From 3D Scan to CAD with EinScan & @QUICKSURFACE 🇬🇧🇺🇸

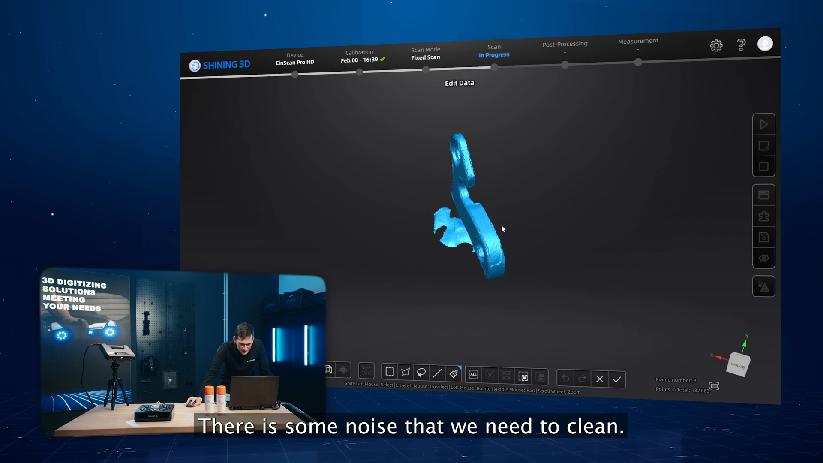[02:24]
Now there is some noise and we need to clean.
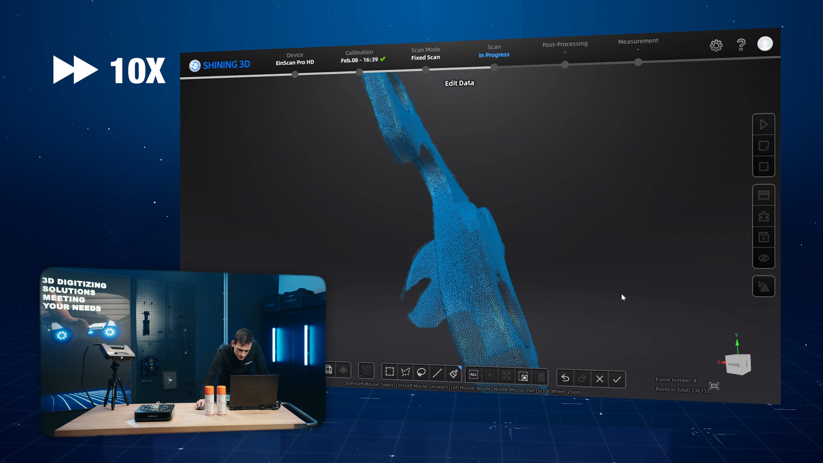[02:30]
Okay, now everything is definitely better.
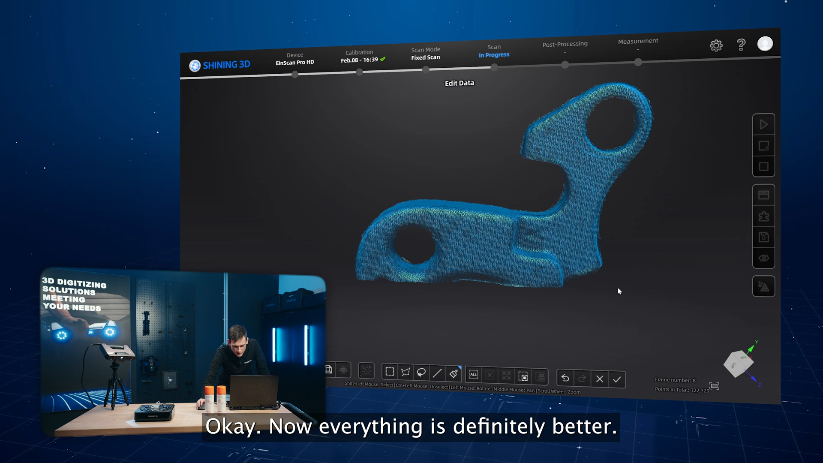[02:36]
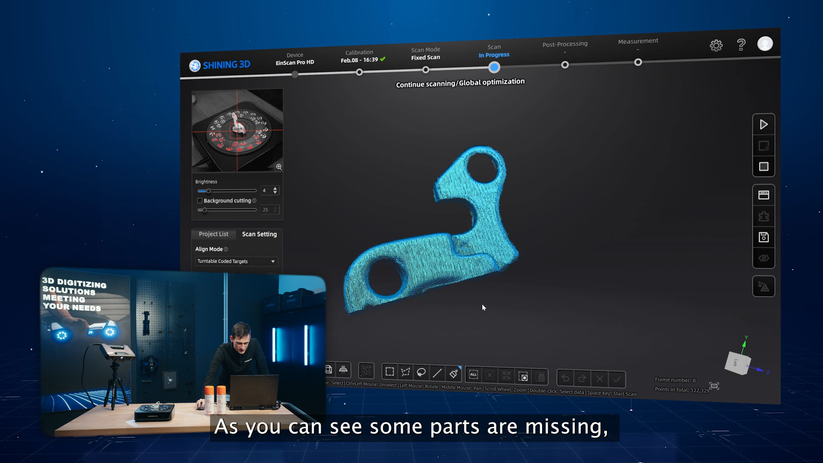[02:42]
Okay, now as you can see, some parts are missing, so we need to scan again.
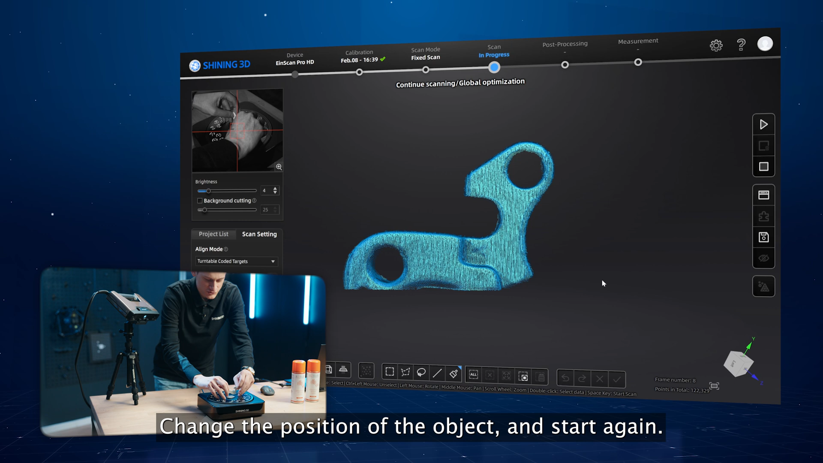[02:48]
Just change the position of the object.
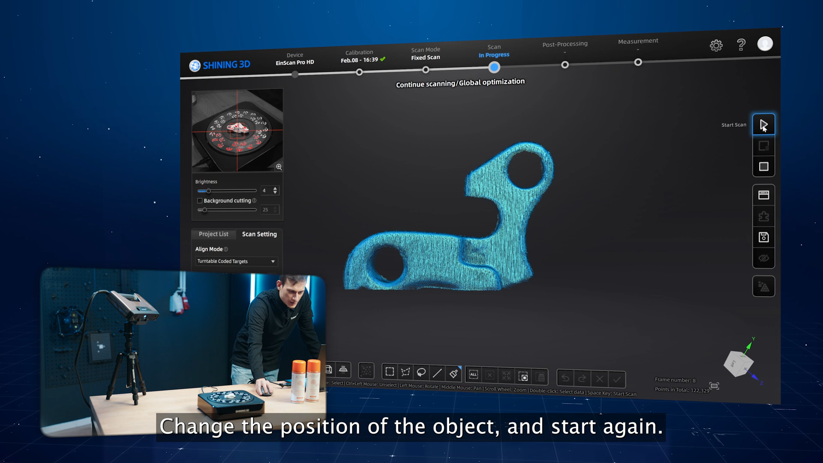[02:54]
And start again. And start again. Okay.
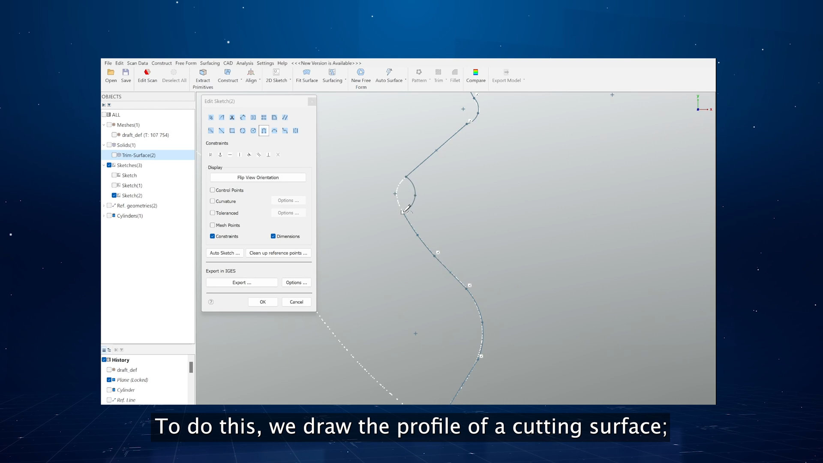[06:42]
To do this, we draw the profile of a cutting surface. Define the plane, touch the intermediate layer and repeat the trim operation.
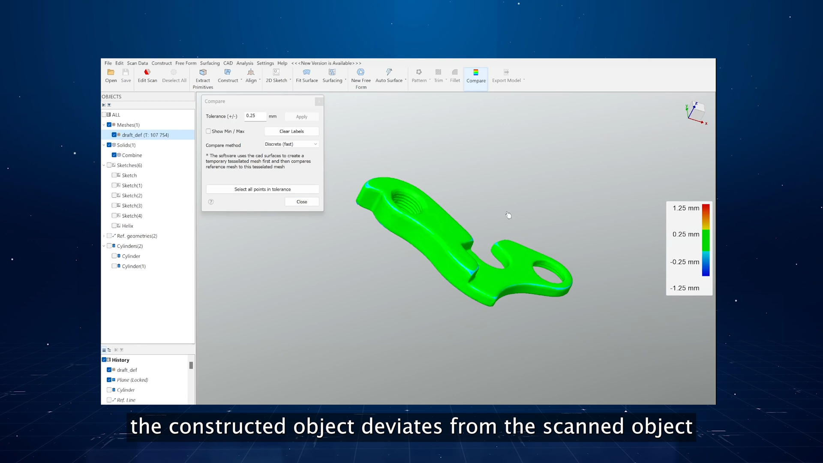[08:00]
To check if and how far the constructed object deviates from the scanned object, you have to use the compare function, defining the tolerance range you prefer.
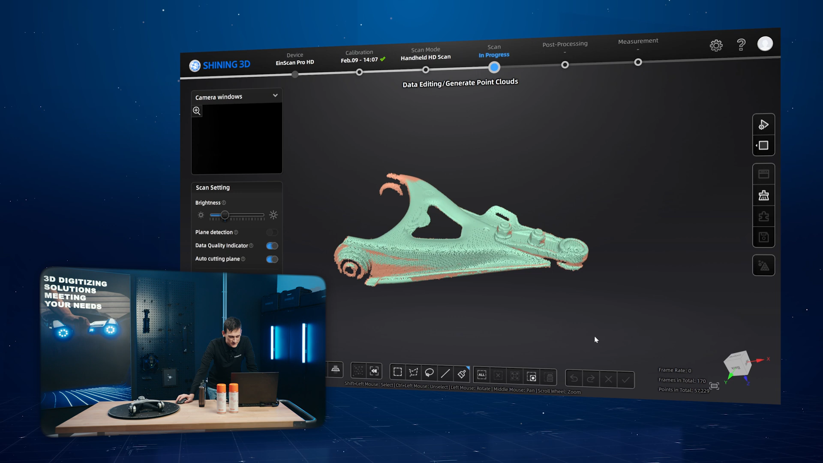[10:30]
So as you can see. You scan less and you need to scan again.
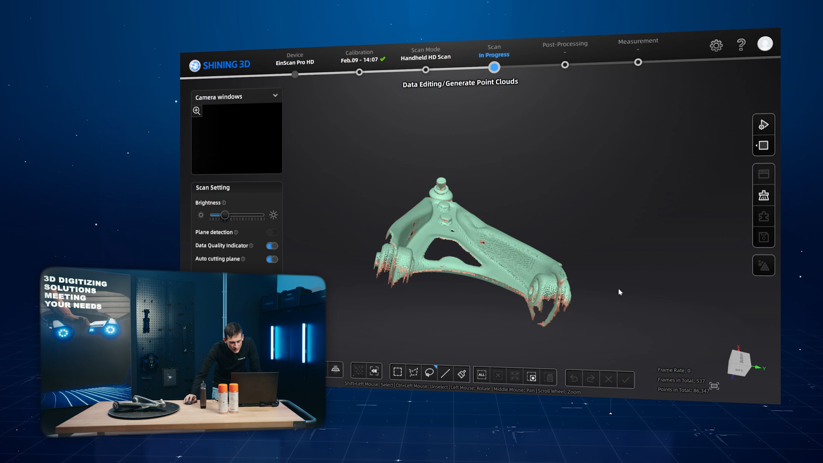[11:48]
OK, let's generate the point cloud.
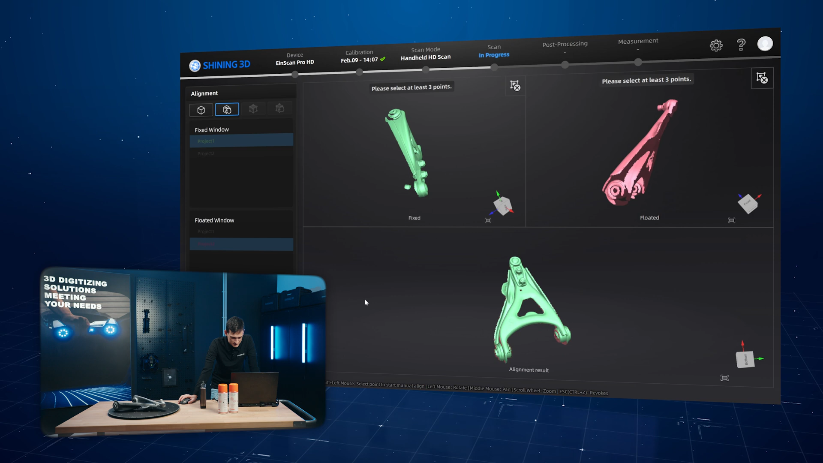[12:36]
okay, the alignment result seems quite good,
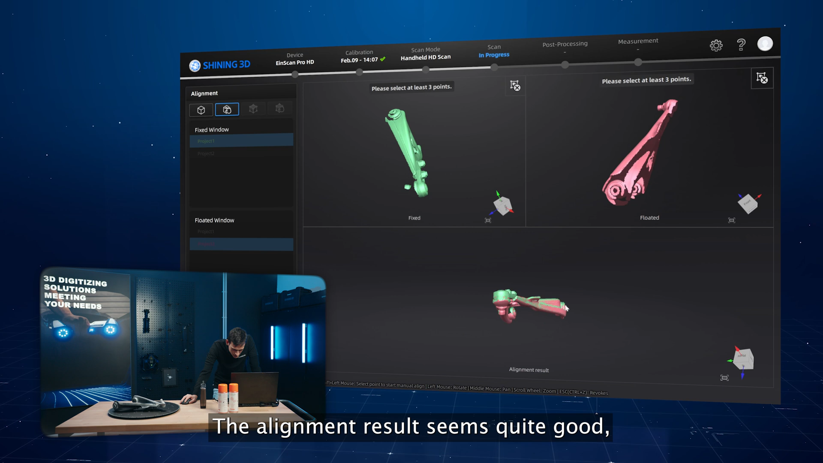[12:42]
so it's complete, and now let's mesh the model.
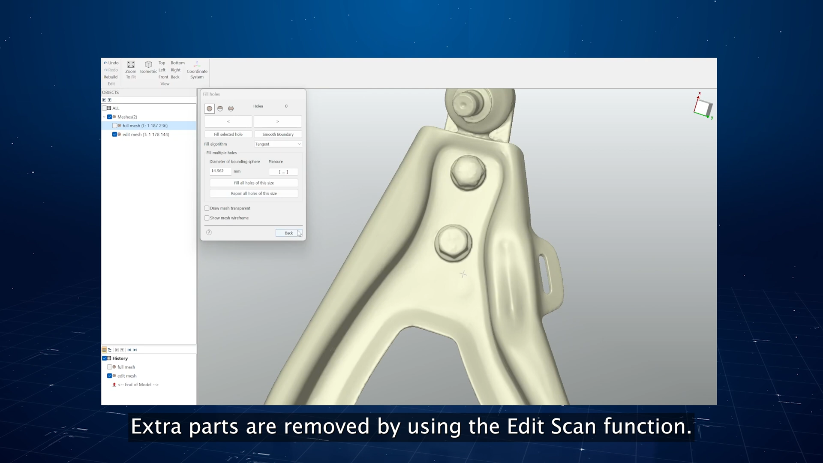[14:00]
Extra parts are removed by using the edit scan function.
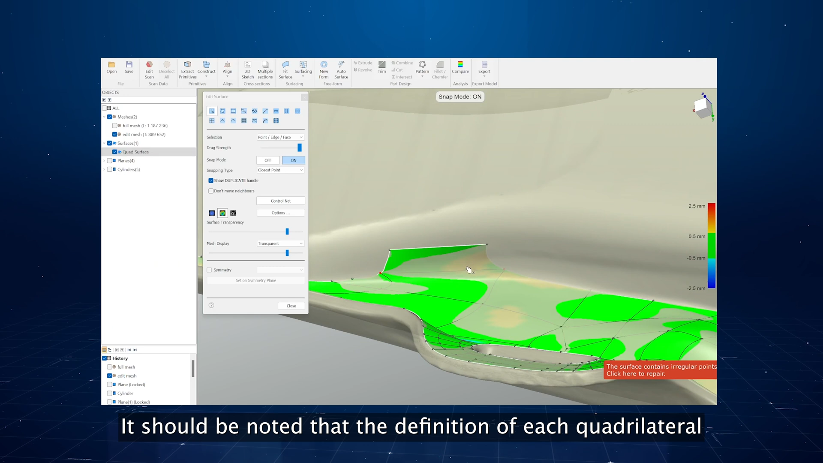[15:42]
It should be noted that the definition of each quadrilaterals is completely customizable. Each vertex can be moved as desired along the mesh.
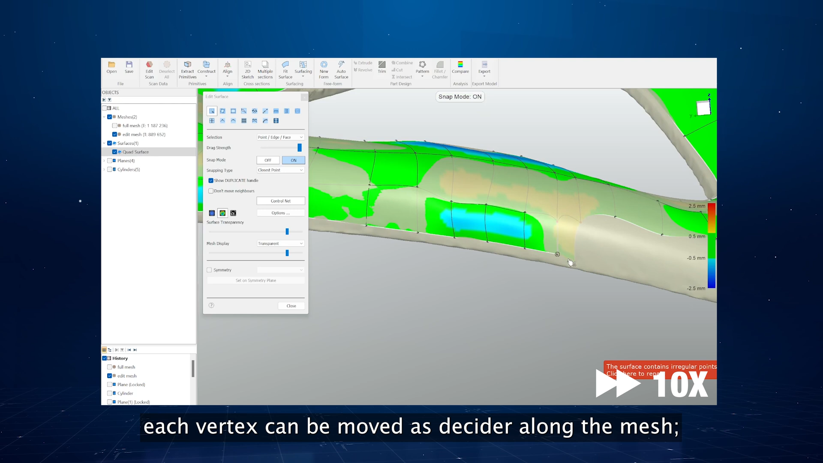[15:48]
It can also be placed on another vertex of the quadrilateral network.
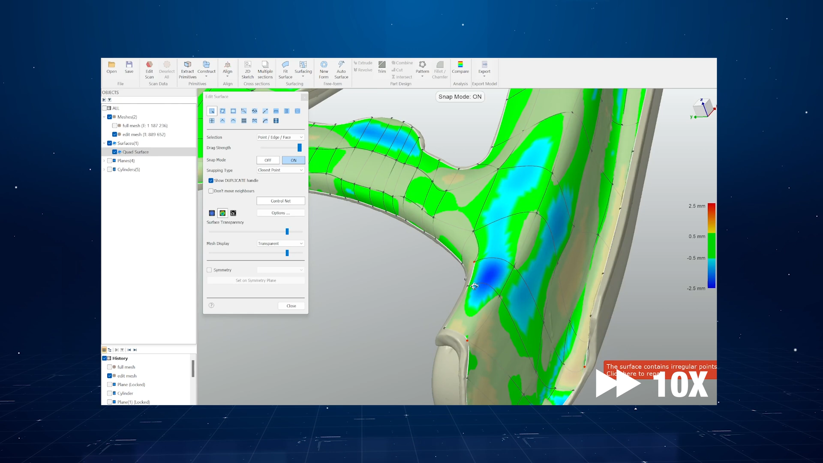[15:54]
If the density of quadrilateral network is not satisfactory, it's possible to increase its resolution,
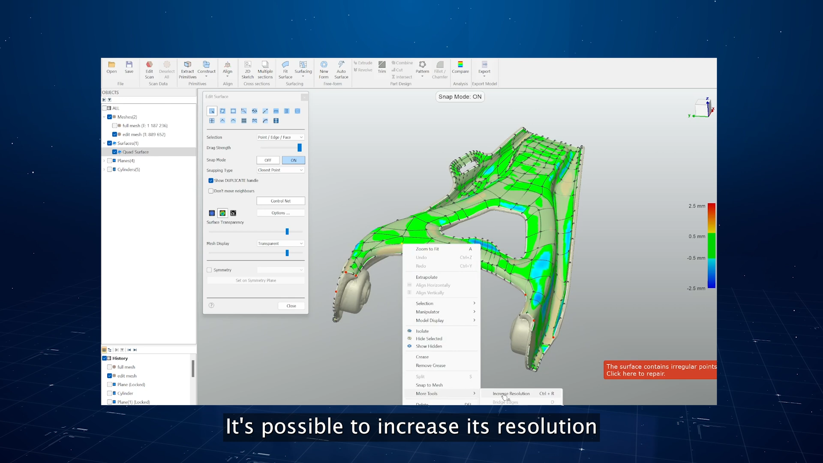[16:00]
by selecting the increase resolution option from the window that appears by right-clicking on the quadrilateral network.
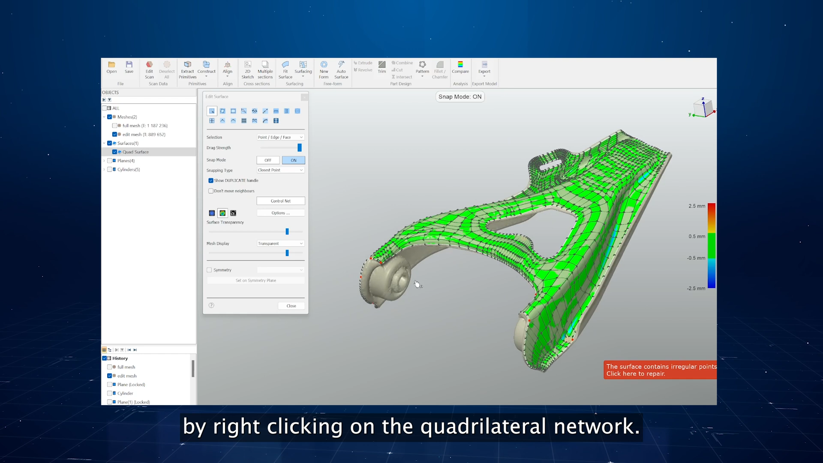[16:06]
Sometimes the mapping created may contain some irregular points, highlighted in red in the network.
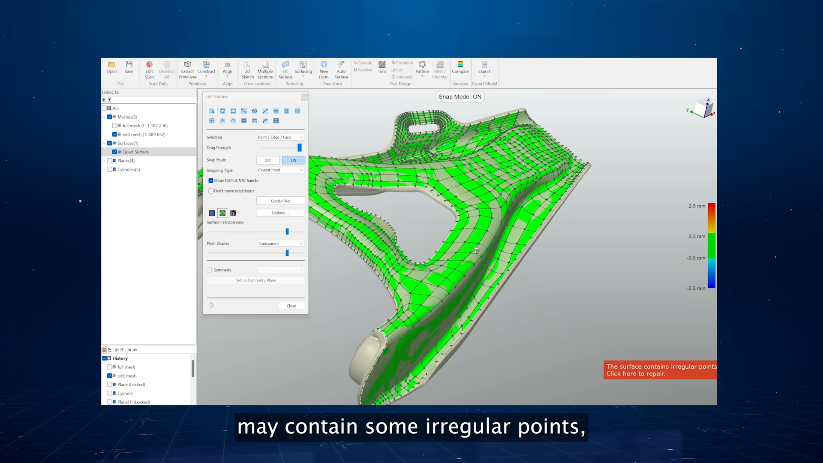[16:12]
By clicking on this warning, the software corrects irregularities automatically, by inserting additional points.